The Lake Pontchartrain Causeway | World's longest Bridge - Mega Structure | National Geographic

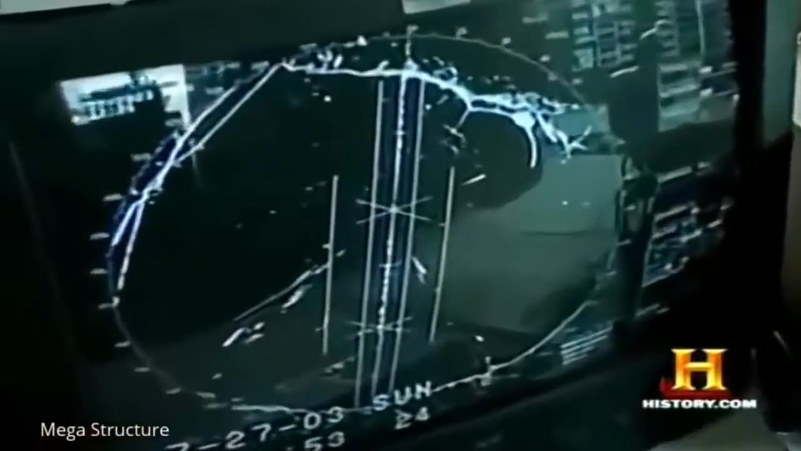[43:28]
one mile of the causeway bridge and a lawn will go off we're aware of it and we can actually project a potential striking point on the